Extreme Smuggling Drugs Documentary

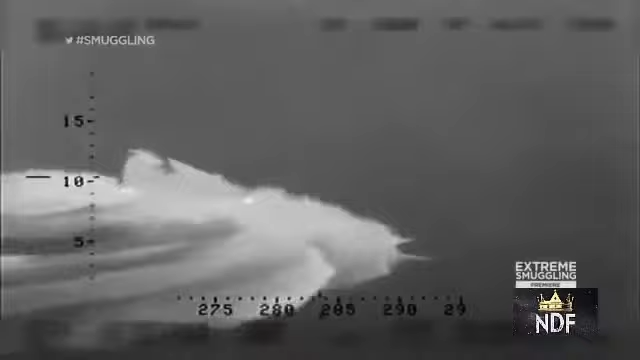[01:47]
Until law enforcement caught up with them.
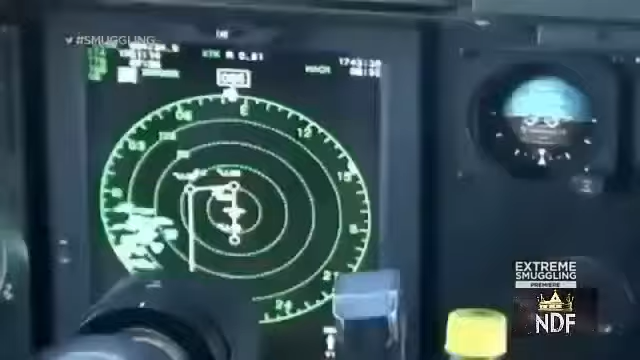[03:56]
spotted the suspicious vessel while scanning the ocean at an altitude of 10,000 feet.
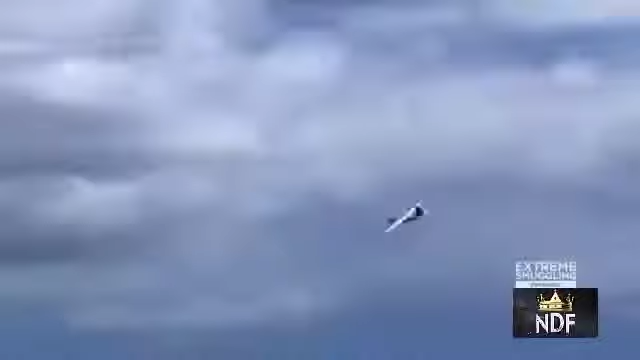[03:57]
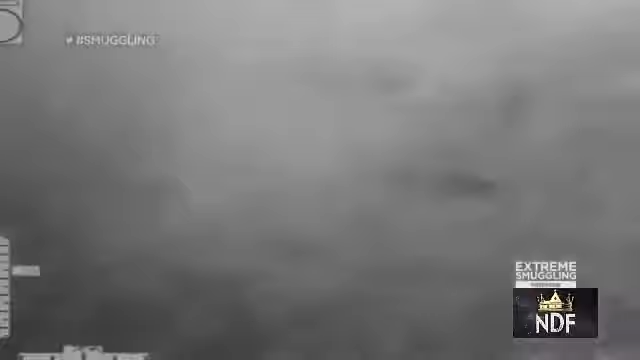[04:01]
transiting during the day at a fairly high rate of speed, creating a greater weight.
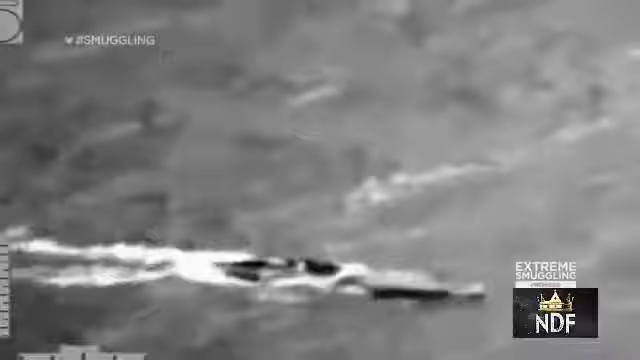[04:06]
All the characteristics that reported to us from this fixed-wing aircraft met the characteristics of a semi-submersible vessel.
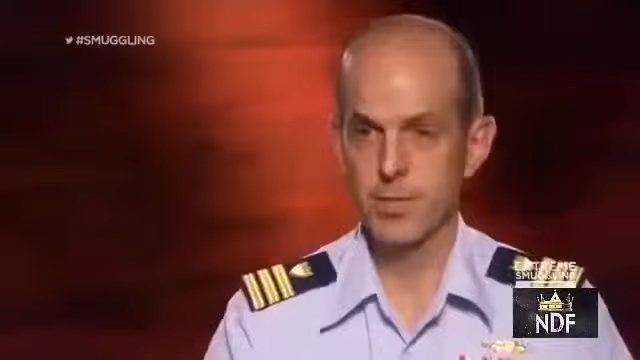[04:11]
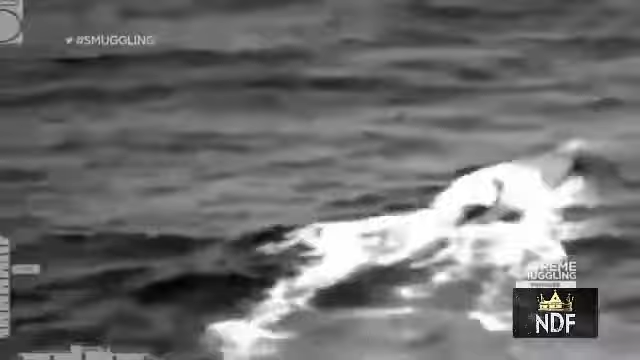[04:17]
It seemed impossible, but this exclusive footage from the Coast Guard proved it. For the first time, a narco sub had been found in the Caribbean.
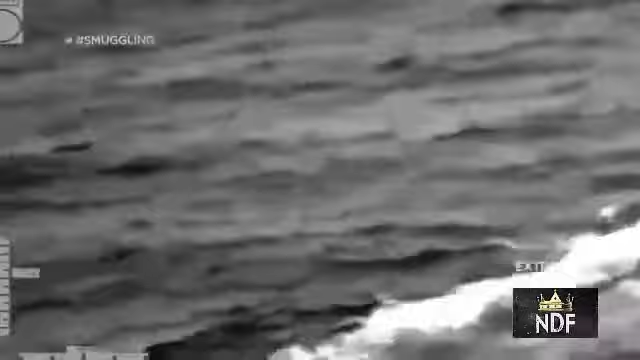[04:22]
Bill is moving toward the northwest of 16 miles per hour.
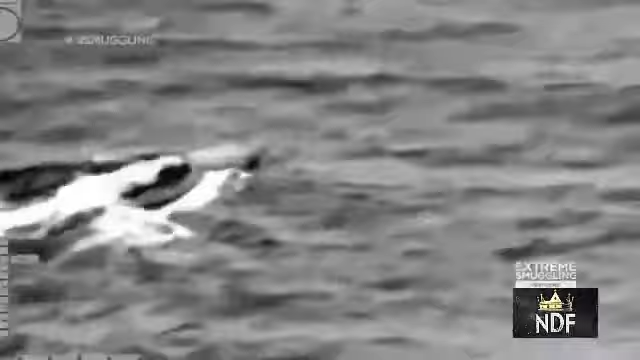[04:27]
Continuous updates from the C-130 confirmed that the semi-submersible was slipping in and out of international waters.
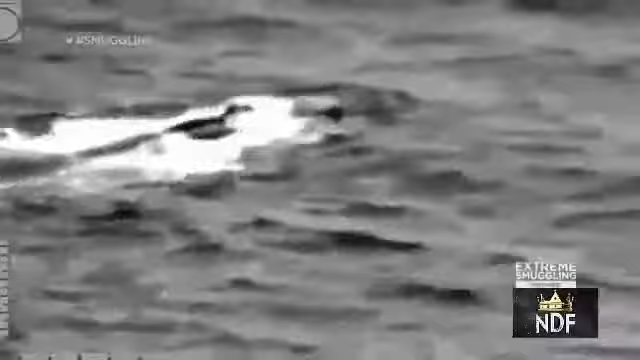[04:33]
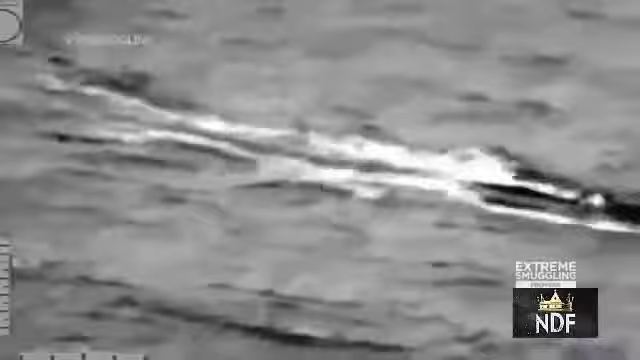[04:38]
It's a cat-and-mouse maneuver passing back and forth over local and international jurisdictions.
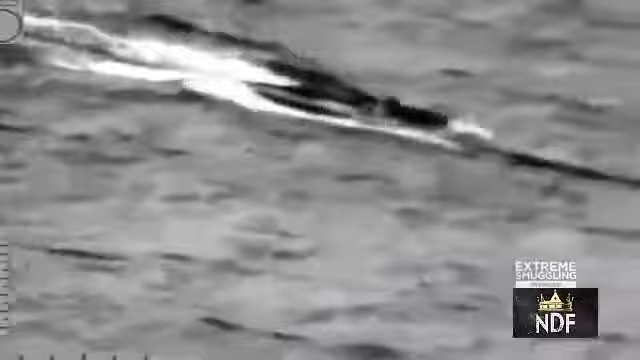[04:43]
The pilot was clearly trying to keep the vessel out of reach of authorities.
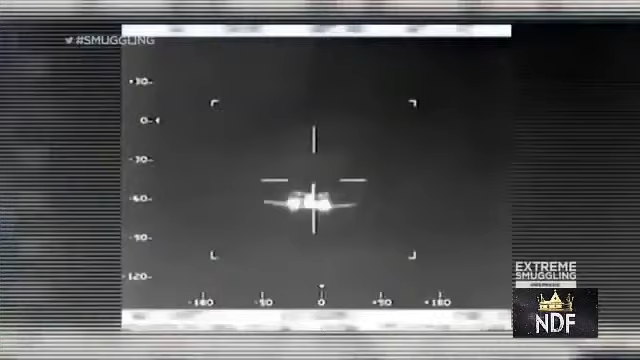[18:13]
This footage was taken by the onboard cameras of the Customs and Border Protection P-3 surveillance plane.
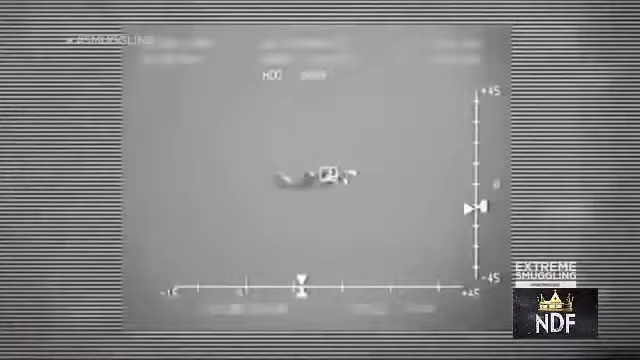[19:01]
After tracking them for 30 minutes, they're diving way down.
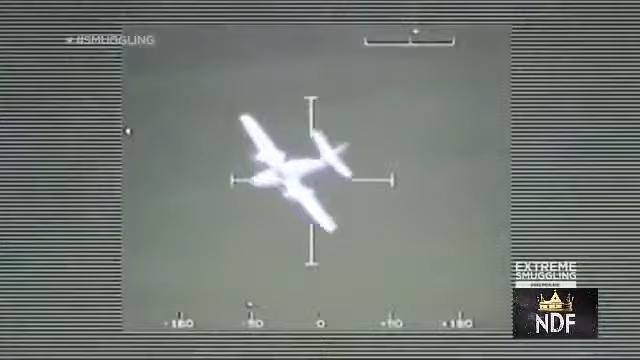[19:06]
the smugglers targeted their landing site in Honduras. We've got 2,500 feet now. There's time to continue to descend.
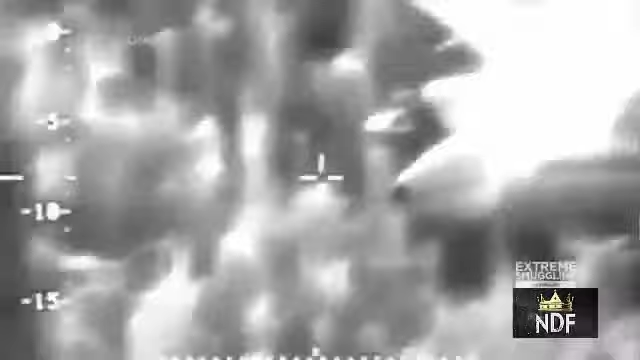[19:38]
Get us out. With the narco plane mired in the muddy field, He's landed.
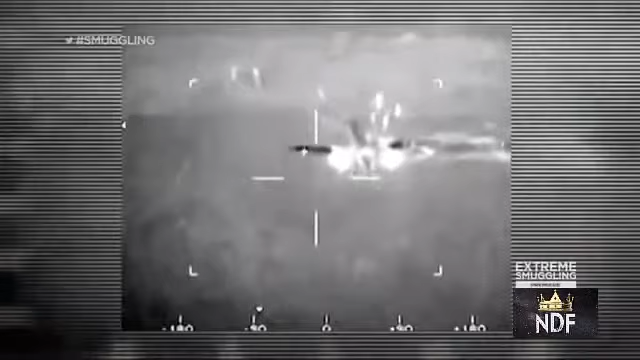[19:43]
cameras recorded the unfolding scene. What's the position? The Honduran police were informed about the smuggler's plane.
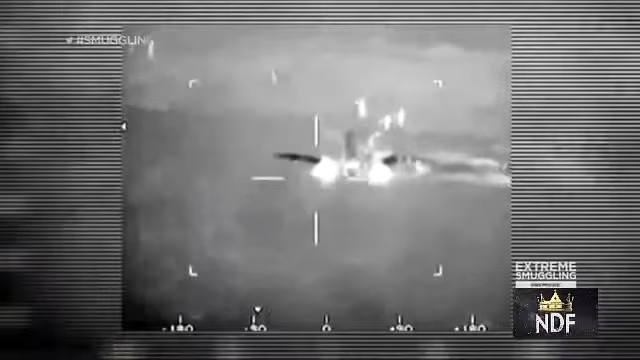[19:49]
They immediately dispatched law enforcement to the area.
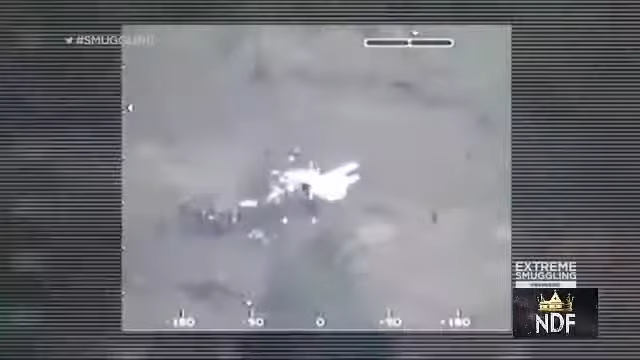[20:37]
They unload some more stuff off the airport. There go the drugs. Wow. Drugs are moving now. Holy cow.
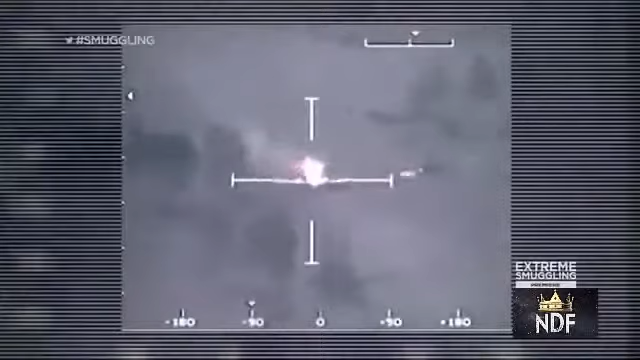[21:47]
Once he landed, the smugglers on the ground had that aircraft cleared and set on fire inside of 10 minutes. There's a little footpath.
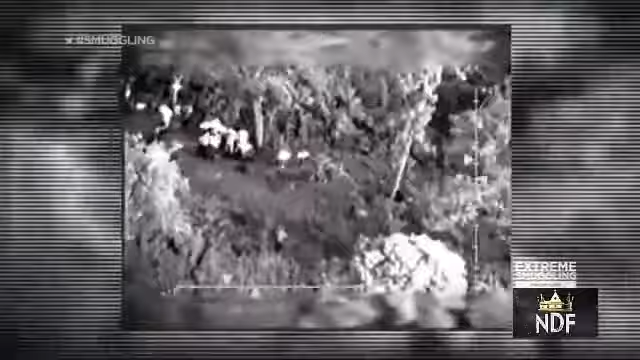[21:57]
They're going down. People followed basically a small little trail in the jungle. I don't see anything.
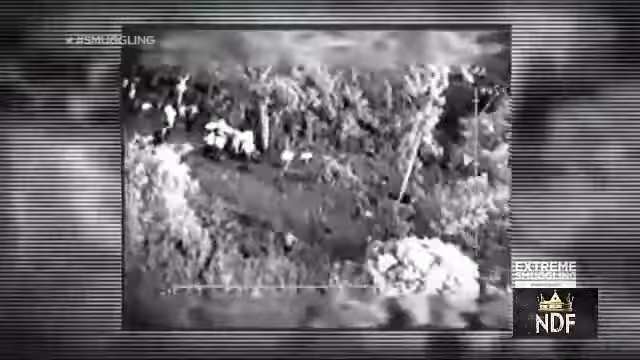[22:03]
Yep. A bunch of boats at the end of the footpath. Andy said there was a bunch of boats. Oh, yeah, I see them. There's a little...
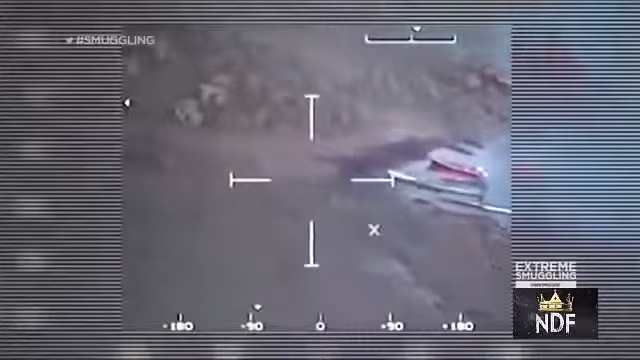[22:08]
They're going to load them on the boat. There's a little... At the river, there's a bunch of small boats which we should call pangas in this case.
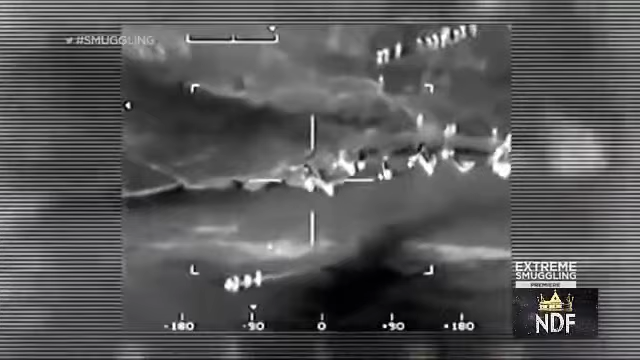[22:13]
Yeah. They're going up for a river. They're rolling. Oh, you know where they're going? They're probably going to go to that village.
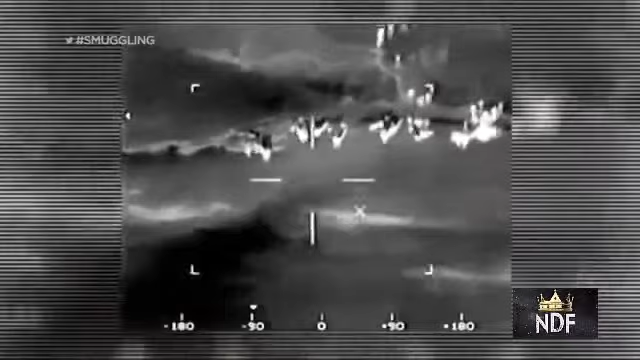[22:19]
It's on the southwest side of this lake they're on. There's a village.
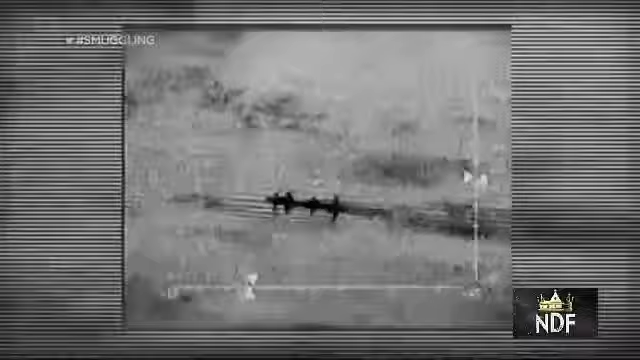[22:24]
At 8,000 feet, the pilots had no way to seize the cocaine. And we don't consider ourselves to be successful
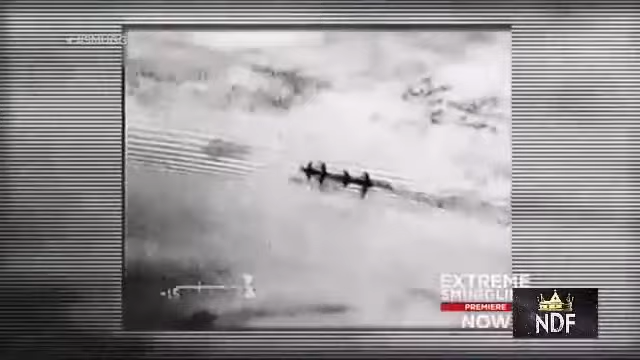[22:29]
unless we get the drugs out of the hand of the smugglers. That is our job. Bottom line, we don't want those drugs coming to the United States. Smugglers know that we're passing this information.
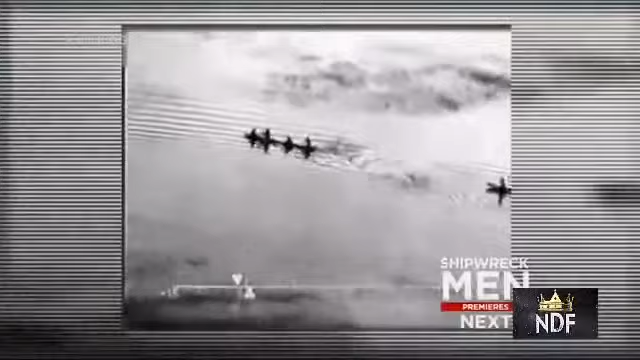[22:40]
So they may take those drugs to that village and maybe in the middle of the night put it